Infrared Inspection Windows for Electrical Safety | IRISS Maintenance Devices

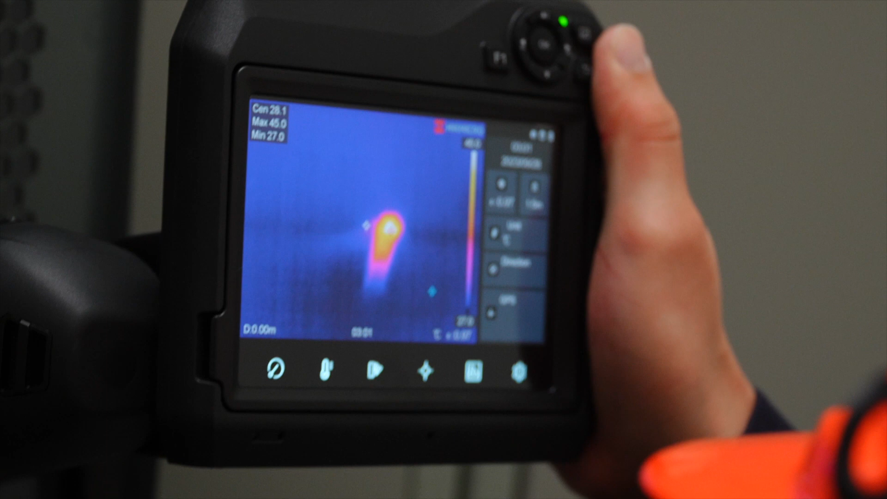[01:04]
as well as be compatible with the infrared inspection equipment being used.
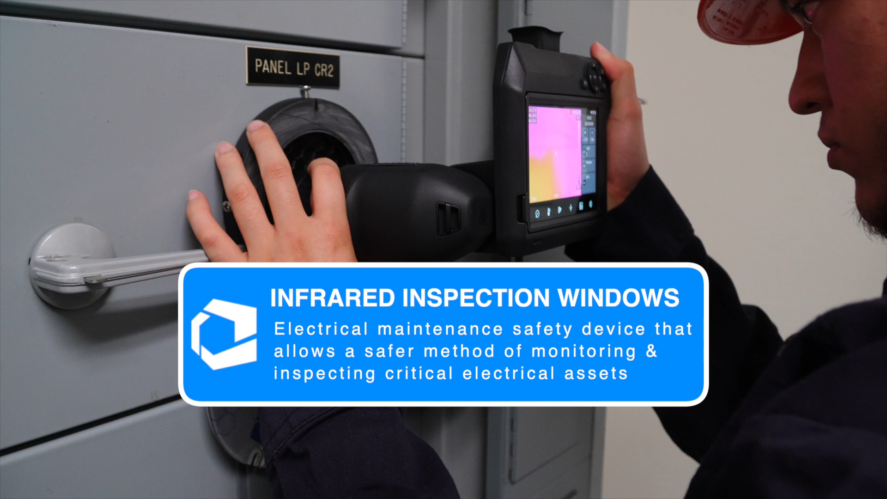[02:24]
Infrared inspection windows are an electrical maintenance safety device that allows a safer method of monitoring and inspecting critical electrical assets. These devices should be adopted as part of a comprehensive, condition-based case maintenance program.